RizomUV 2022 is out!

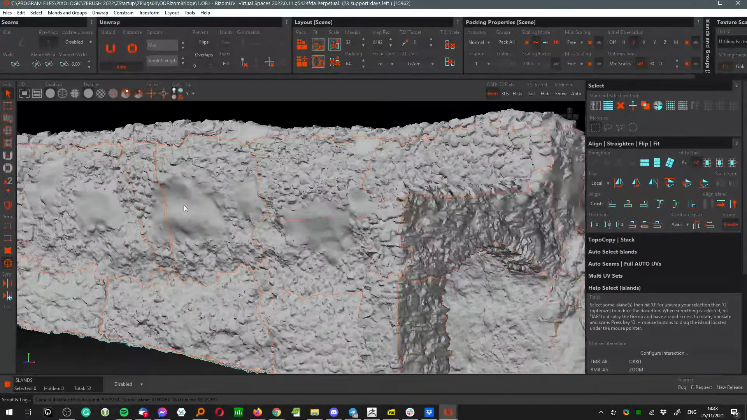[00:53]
but in this short video i would like focus on the three major changes that are important for photogrammetry people like me so first of all let's focus on the left side and this is 3d preview window window of our model right now it is gpu rendered and as you can see it's really snappy there's no issue to work with it with our model and we can use front bottom left right that kind of things to see our model and create right now right here new uv islands in a matter of seconds with all tools that ryzone brings
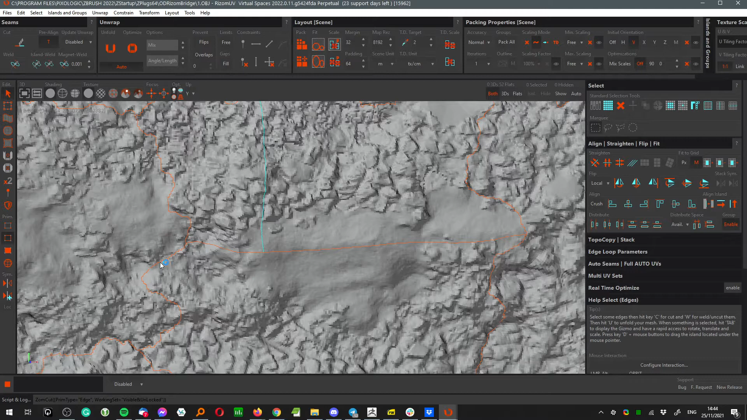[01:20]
to us we can use polygon selection with the lasso to create new balance like here without any kind of issue and this model is one million polygon
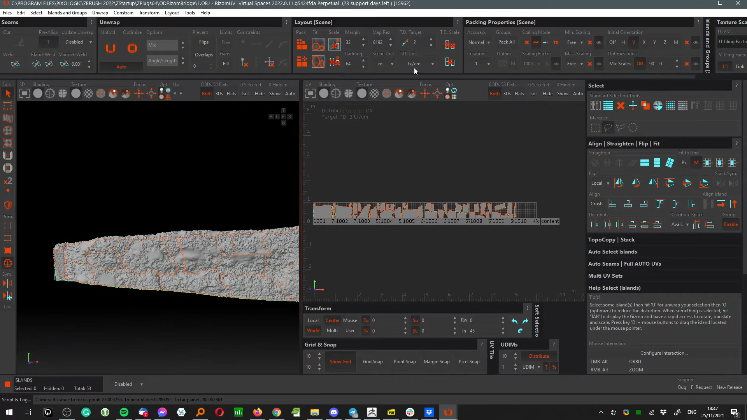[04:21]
over the texel density so right now let's turn on bottom panel when we can see texel density map and first change is ability to select our uv's island up here directly so let's say i want to select every single one that have a above 6.3 texel density or i just want to select those that are around two this